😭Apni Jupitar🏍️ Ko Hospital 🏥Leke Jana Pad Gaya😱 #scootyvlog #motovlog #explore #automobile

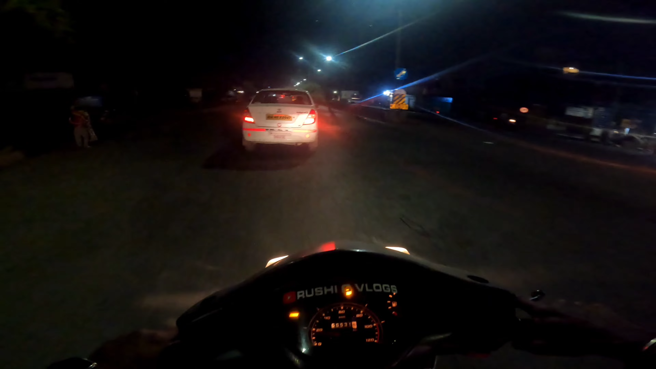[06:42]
अपने को इधर जाना है, ये है मानकापुर हाईवे, अगर मेरे पीछे सीधा वो मानकापुर पे जाएंगे फिर मानकापुर से डायरेक्ट कोराडी,
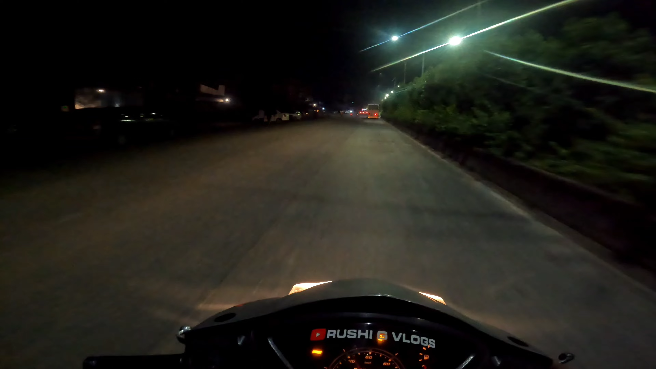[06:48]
और अभी आगे यहाँ सीधा
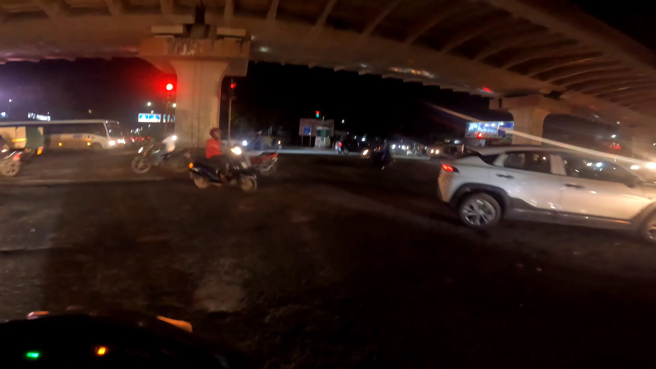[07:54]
मेरे को इधर जाना है और इधर से सीधा रायपुर जाएंगे रास्ता।
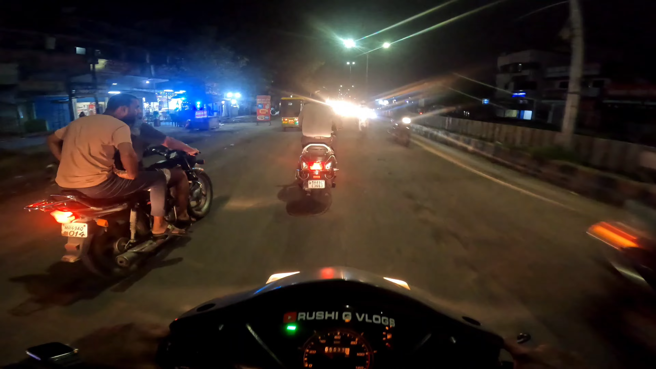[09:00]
ये पता नहीं क्यों, तो रात में गाड़ी बढ़िया एकदम स्मूथ चलती है, कोई तकलीफ नहीं होती, वाइब्रेट नहीं होती ज़्यादा। तो दिन में चलाते समय गाड़ी बहुत वाइब्रेट हो जाती है।
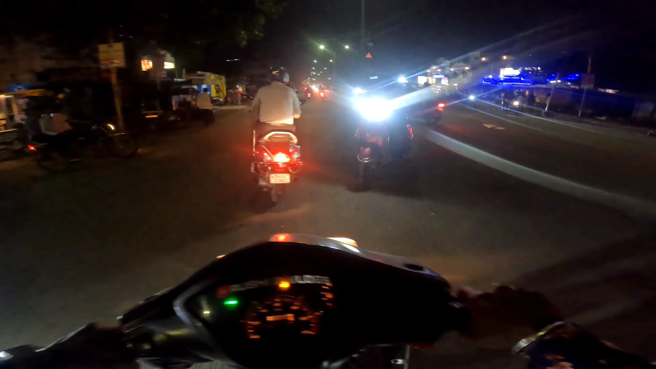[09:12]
और अपन लोग पहुँच गए हैं फ्लाईओवर पर, ये फ्लाईओवर का नाम है दही बाज़ार पुलिया, इसको दही बाज़ार पुलिया बोलती है। और आजू बाजू का जो एरिया है वो शांति नगर है, और एकदम अच्छा रोड होने के कारण गाड़ी चलाने में तो मज़ा अलग ही आएगा।
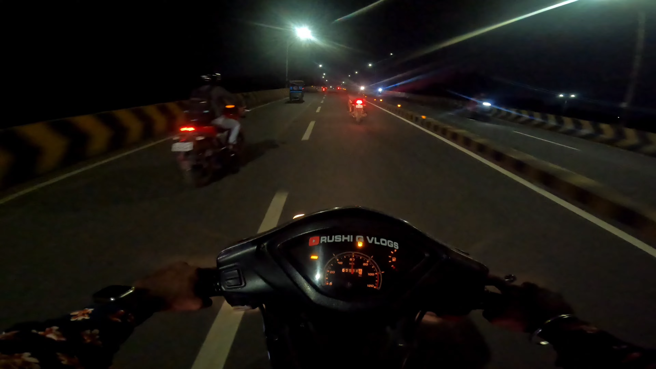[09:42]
अभी शायद 26 से आ रही है ना, जिसके वजह से ये बनना चालू है, यहाँ पे मस्जिद का काम चालू है।
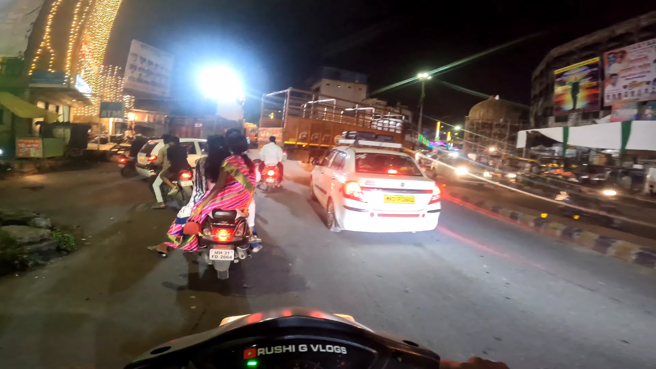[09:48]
और ये भाई ट्रक वाले भाई साहब ने देखो गाड़ी कैसी खड़ी कर दी बीच में, इतना ट्रैफिक जाम हो गया इसके वजह से।
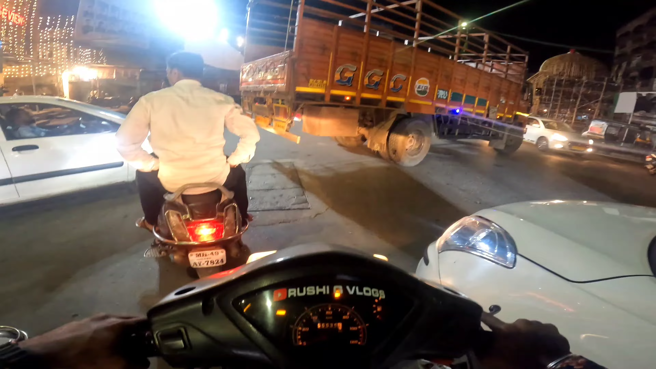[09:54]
और ये भाई साहब निकाल भी नहीं रहे यहाँ से।
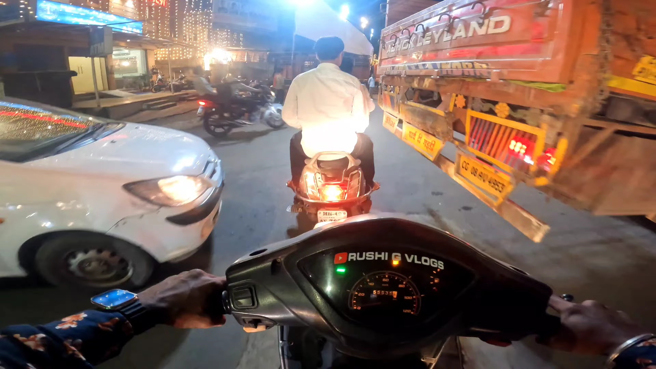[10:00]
यहाँ पे बुरा रश है। ये कुछ 26 इनका कुछ कार्यक्रम प्रोग्राम आ रहा होगा पास में, कोई फेस्टिवल, जिसके वजह से वो सब बना रहे हैं। तो अभी अपन लोग हैं आदमशाह स्क्वायर पे।
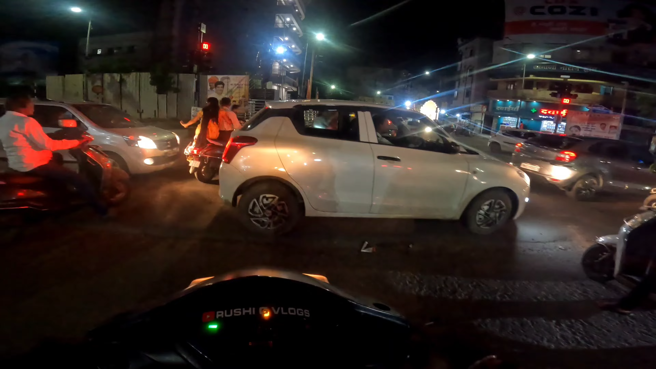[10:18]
वो देखो भाई, गाड़ी वाला उड़ाने वाला था इन लोगों को, इतनी गाड़ी थी,
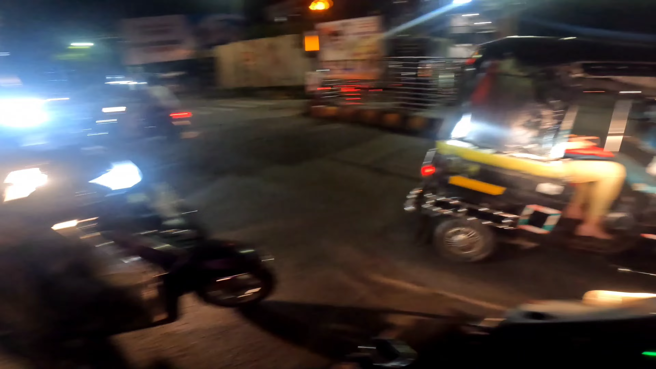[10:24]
उड़ा उड़ा दिया रहता पूरा। और आगे गणपति बैठा है गाइस, कितना प्यारा लग रहा है।
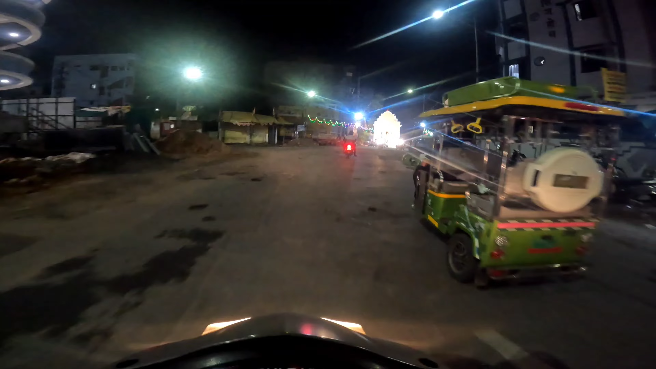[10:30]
ये देखो हाँ, गणपति की मूर्ति कितनी बढ़िया है।